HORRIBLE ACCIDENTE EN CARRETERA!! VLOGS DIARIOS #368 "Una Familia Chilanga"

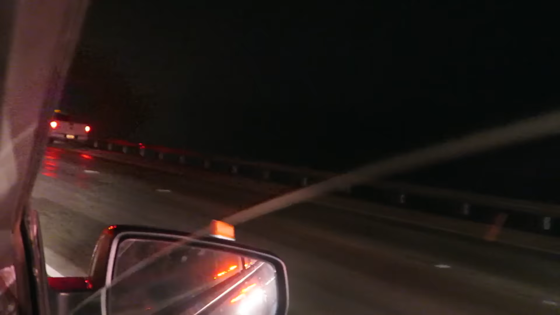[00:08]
Oh my God, mira, está roto ahí.
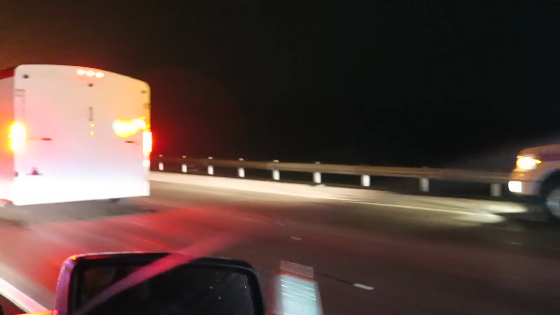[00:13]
Dios mío, santísimo, misericordioso. Allí, allí, mira todo ese pedazo.
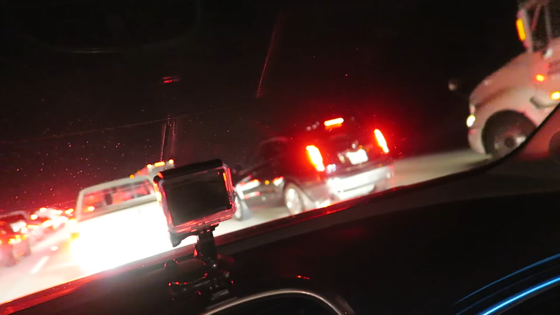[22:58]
Pues al parecer hubo un accidente súper grueso por acá,
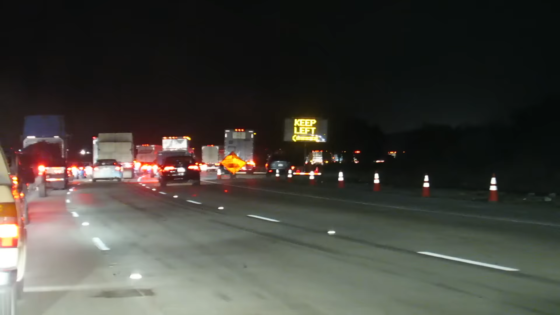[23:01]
porque para que pongan todo esto y pongan hasta que hubo accidente. Aquí, amigos, si le pasa a uno algo, un accidente o algo, está cañón porque aquí no hay nada alrededor. Nada.
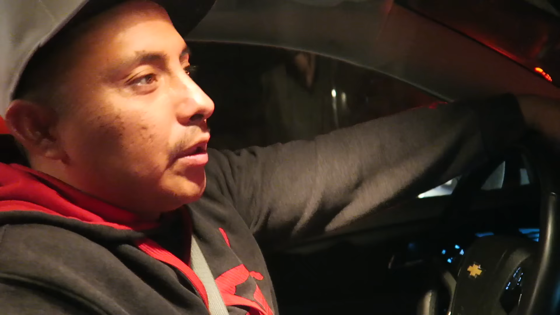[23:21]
Puro desierto, puras montañas. Y luego para que pase la ambulancia entre acá. Que lleguen los bomberos y las ambulancias, si estás atrapado. Dios mío, santo.
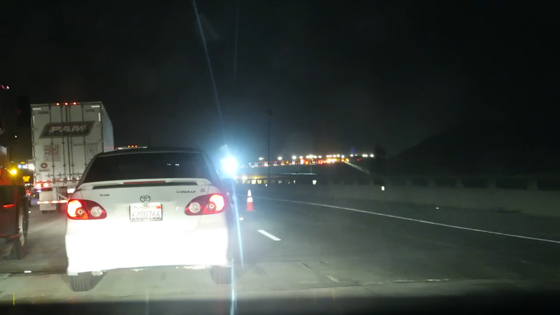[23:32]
Amigos, ya casi estamos llegando al lugar del accidente. Al parecer sí estuvo súper grave porque, no sé... Si ustedes alcanzan a ver esa luz con la cual están iluminando hacia abajo de la montaña.